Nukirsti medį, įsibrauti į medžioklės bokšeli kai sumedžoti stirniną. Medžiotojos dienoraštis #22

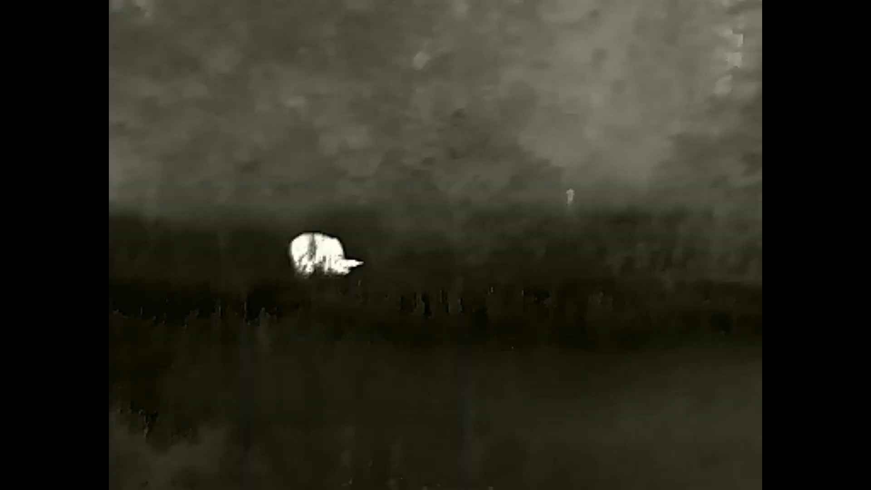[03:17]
Paskui su termika pamačiau, kad išteijo elnes, bet buvo labai labai tamsu.
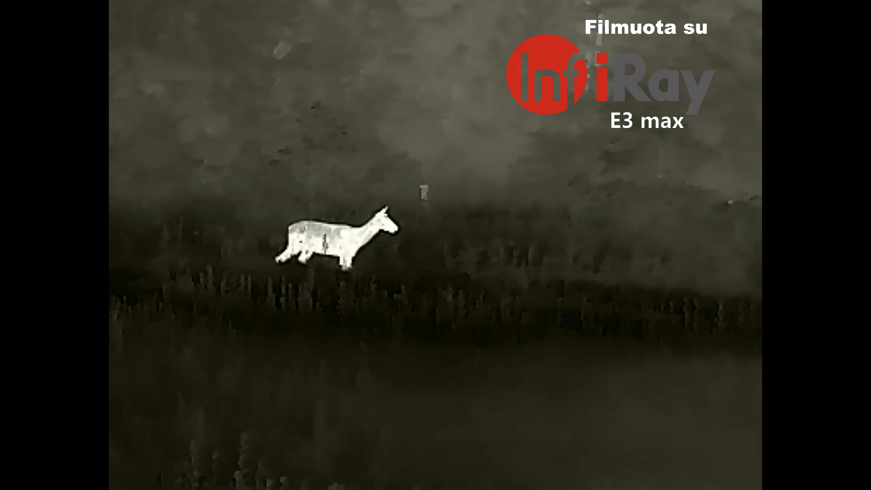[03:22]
Nu tai aš negalėjau suprasti, ar tai patelė, ar kas. O paskui paėmėjau infirai E3 Max kamerą,
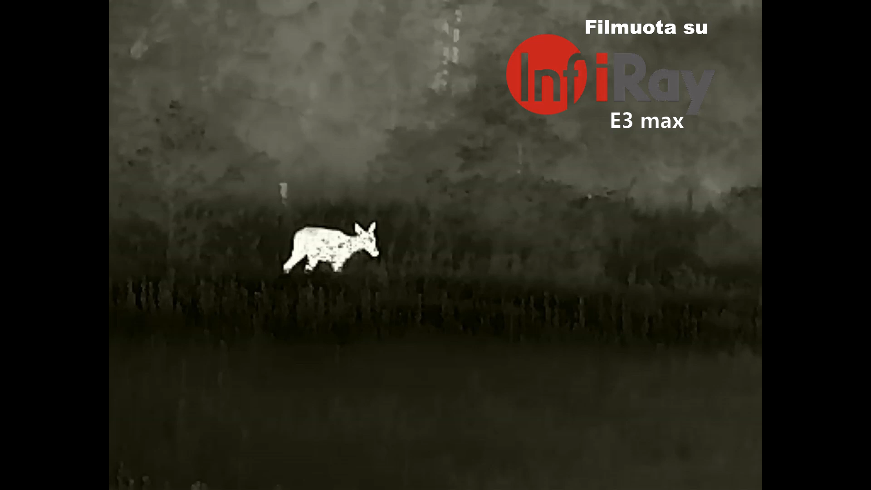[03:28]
termo kamerą, ir pradėjau stebėti ir greitai jau supratau,
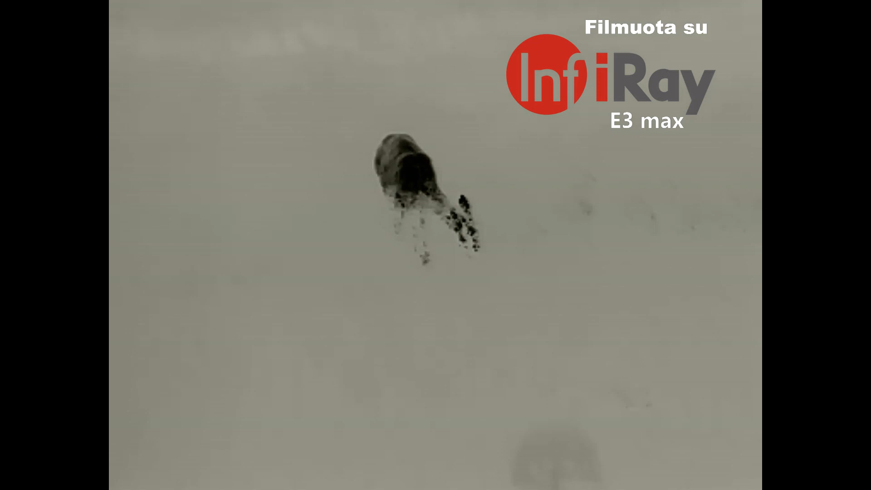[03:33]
kad tai yra jaunas elnių patinas. Nu visiškai toks, gali sakyti, selekcijais. Nu visiškai selekcijais.
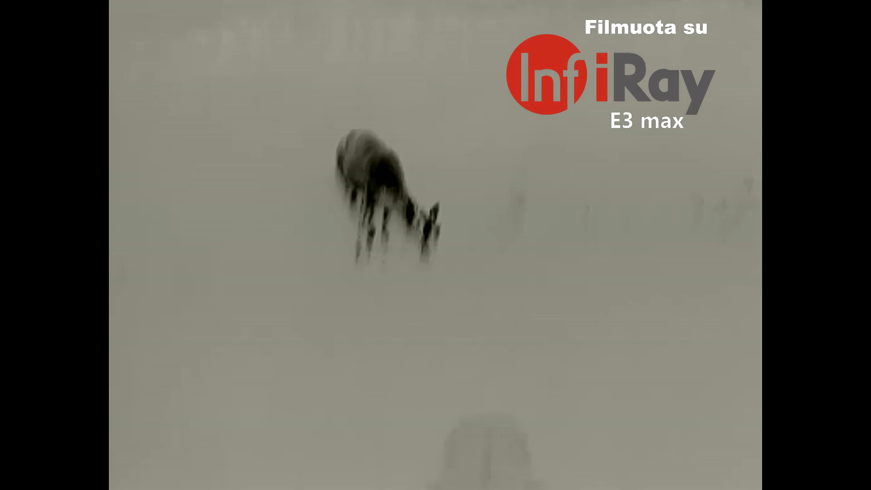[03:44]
Tai pirmieji yra gelė jam auga, bet nu ten tokiai mažiai pumpuriukai nieko ten nėra.
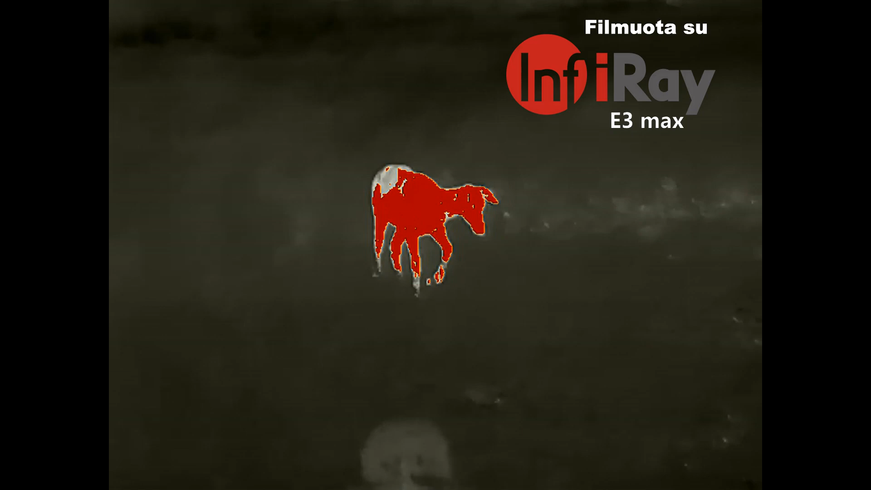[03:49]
Su termiku galėjau pamatyti, kad tai jaunas patinukas atėjo iki man, iki bokštelio,
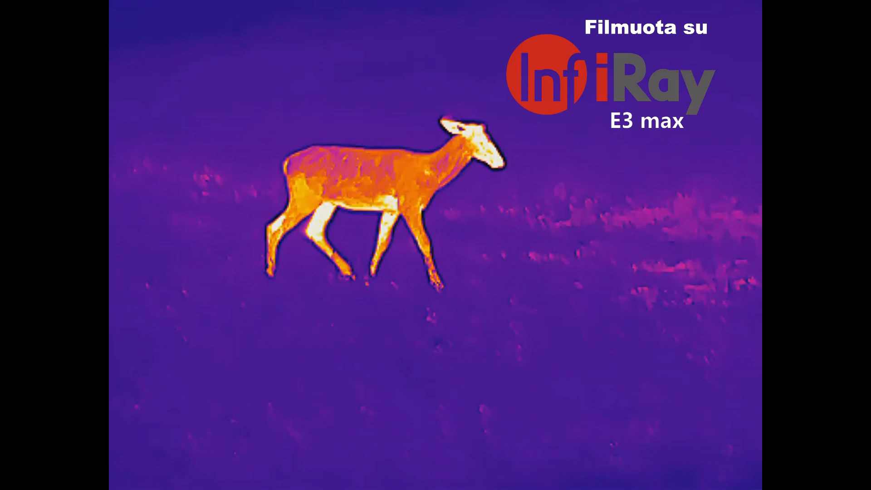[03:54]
ten truputį papozavo man ir nuvyko paskui toliau.
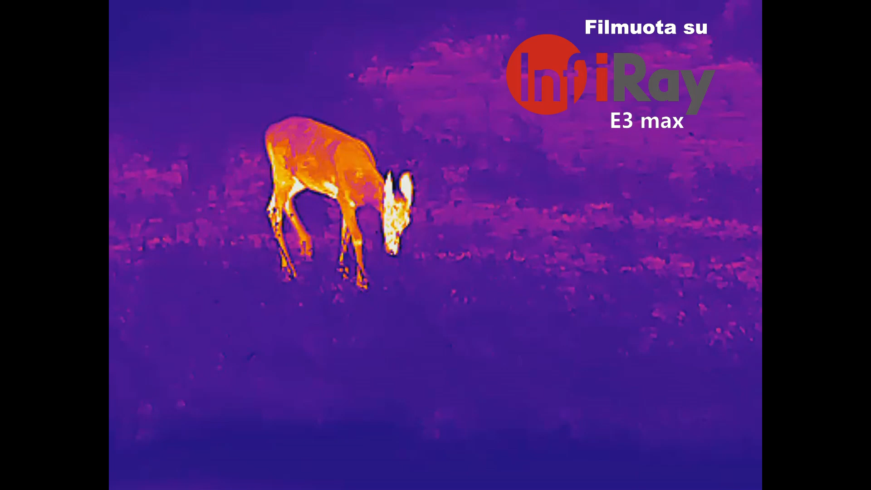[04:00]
Per visą vakarą, tai vietoje, aš mačiau bent kažkokius septinius elnius, ar galbūt ir daugiau, ar galbūt ir mažiau. Nes ten buvo aplink rapsų laukas, ir tai eliniai ten vaikščioja aplink ir atgal, ir pirmin, ir negalėjo aš suprasti, kiek teisingai, koks yra teisingas jo skaičius.
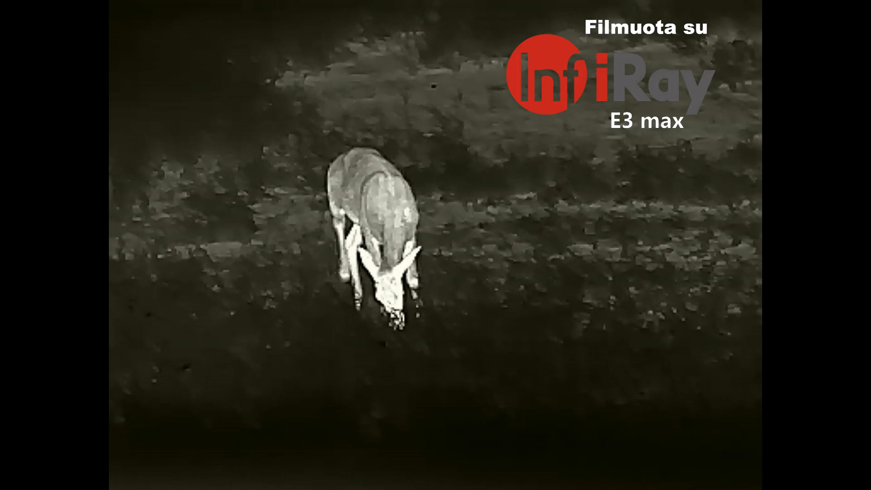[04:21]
Bet nu mačiau. Mačiau irgi ir patinus su dideliais ragais, ir patelės su jaunikliais mačiau.
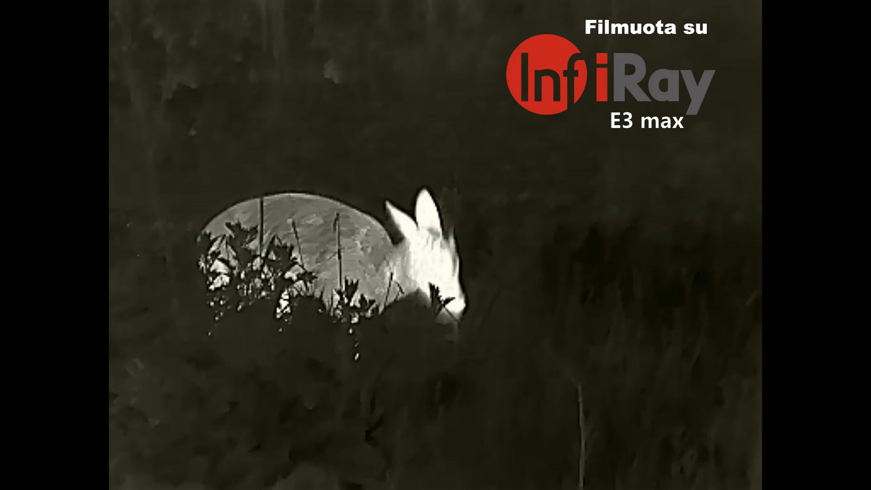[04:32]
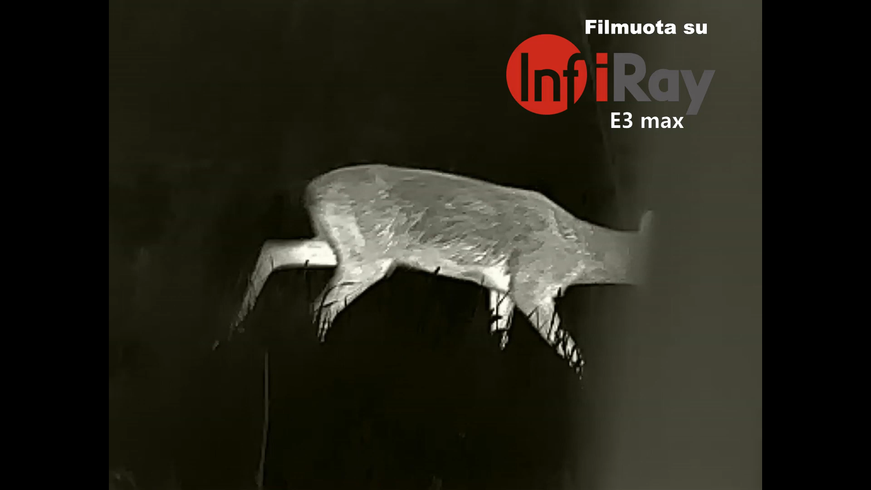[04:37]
Bet vienas iš įdomiausių visos medžioklės pastebėjimų buvo stirninas, o čia jis dabar atsigaus. Tai buvo vienas iš įdomiausių ir ilgiausių mano kontaktų su gyvūna.
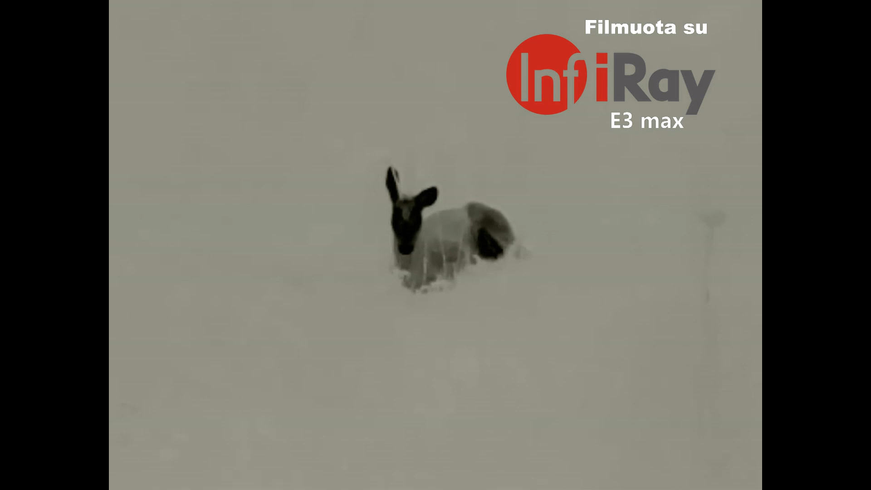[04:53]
Piršitą medžioklį, todėl, kad jis atejo iki bokštelio kokiu septiniu metru atstatumį atsigūlo, ir ten lyko iki pat ryto.